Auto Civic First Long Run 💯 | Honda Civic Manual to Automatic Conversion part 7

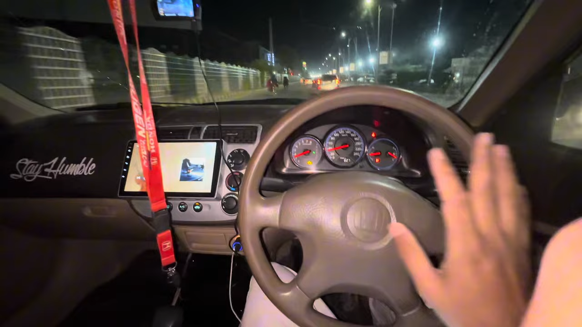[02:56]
ہے آرپی ایمز میں ہمیشہ دیکھ رہا ہوں سی وی ٹی کا تو مزہ ہی کچھ ہو رہا ہے آرپی ایم دو سے اوپر جاتا ہی نہیں ہے چاہے جتنی مرضی آپ گاڑی کو لیکن والک بات ہے میں گاڑی کو بڑی سمود طریقے سے چلاتا ہوں ٹھیک ہے آٹومیٹک جو ہے وہ میں ہمیشہ یہی کہتا ہوں آٹومیٹک گاڑی جو ہے چلانا مشکل کام ہے مینویل گاڑی چلانا آسان ہے پہلا گیر ڈالا دوسرا گیر ڈالا تیسرا ڈالا
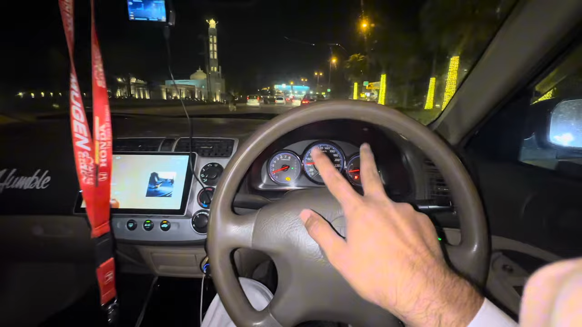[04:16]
آچھا جی سو بیک ٹو بزنس اور صرف میٹر میں یہ دو لائٹیں جو ہے نا یہ مجھے تنگ کر رہی ہیں چیک لائٹ تو چلیں ختم ہو جائے گی اور یہ ائر بیکگ والی لائٹ جو ہے نا اس کو ڈیمولش کرنا پڑے گا اب اس کے ساتھ دیکھیں گے ہماری الیکٹریشن حضرات کوئی نہ کوئی جگاڑ کر کے اس کو ختم کریں گے اے بی ایس والی لائٹ ہم نے ختم کر دی تھی وہ ہم نے پیچھے سے ختم کر دی تھی اور یہ اب رہ گئی ہے سو باقی گاڑی میں بہت انجوائی کروں ماشاءاللہ سے
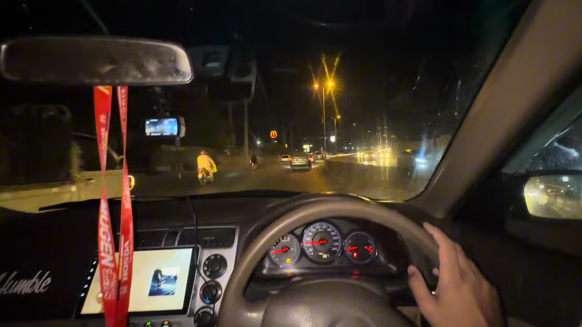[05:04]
تو یہ شیشہ کریک ہے بہت ساری جگہوں پر کریک ہے ایک نہیں ہے نا کافی سارا ہے تو اب اس کو کریں گے چینج لیکن آپ دیکھتے ہیں کہ یہ عید سے پہلے کریں یا عید کے بعد کریں اوپولی عید کے بعد ہی کریں گے انشاءاللہ سکون سے ابھی چل رہے تو چلنے دیتے ہیں تو